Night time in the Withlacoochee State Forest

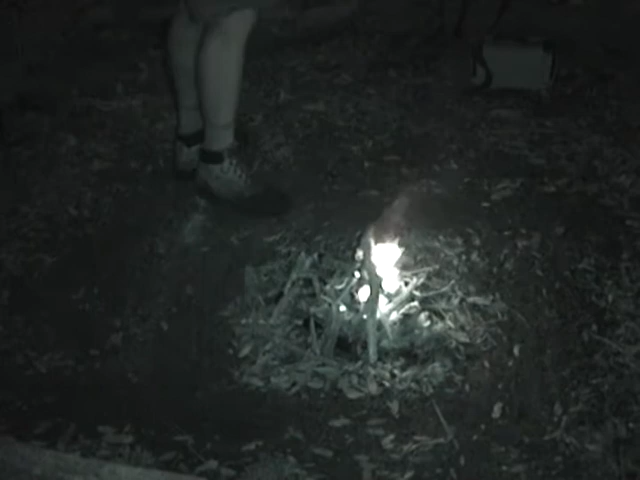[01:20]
Well, there it is. Nice police stuff, fire site. If you can see here in a video, we have kind of the brush and debris that was around where we're having the fire brushed away. Guys, listen. This is just a no-brainer. If you're making a fire in the middle of a wooded area in a forest, I don't care if you've had rain for six months solid or no rain for a year. Police it up around the fire pit when you get it going. You really, really don't want to start a forest fire.